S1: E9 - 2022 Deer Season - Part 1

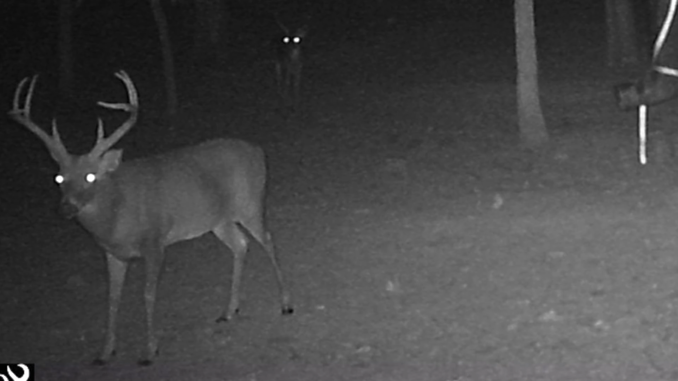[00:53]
This is a deer we've been calling Husky. I think he's about a 4.5 at least. And this is a deer we've been calling Splitter.
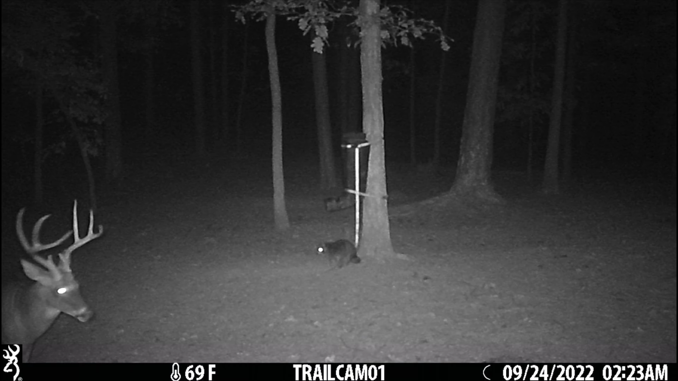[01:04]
He's got a nice little split G2. Definitely kind of get you excited to see those bucks on camera.